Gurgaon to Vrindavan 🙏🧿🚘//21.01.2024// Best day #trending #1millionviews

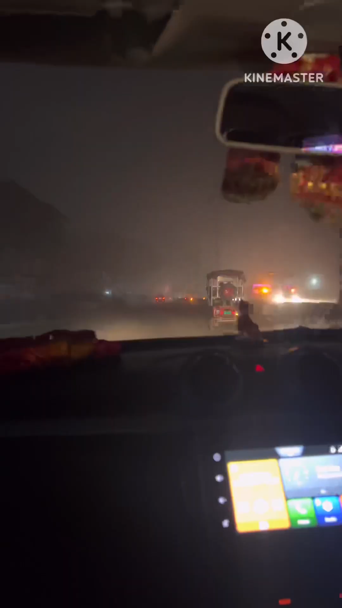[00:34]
बताईए बाहर इतनी जादा दून्दे आप देख सकते हो गाईज यह सुबह का टाइम और ऐसा लग रहा है रात के 10-11 बच
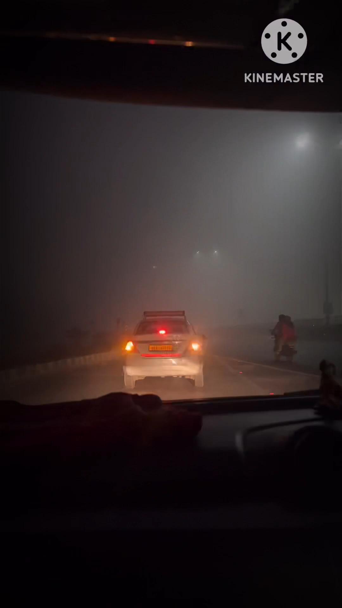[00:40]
रह पांच बज़े के आसपस इस तरीके का कोहरा और बार अंदेरा रहता है
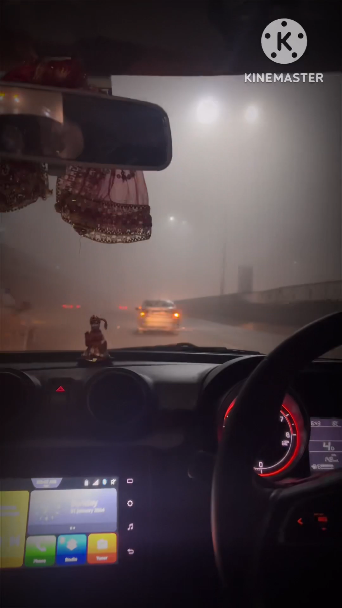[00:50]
तो आज का मोसम वैसे हम लोग संटे गए हैं आप लोग यह आगे देख रहे होंगे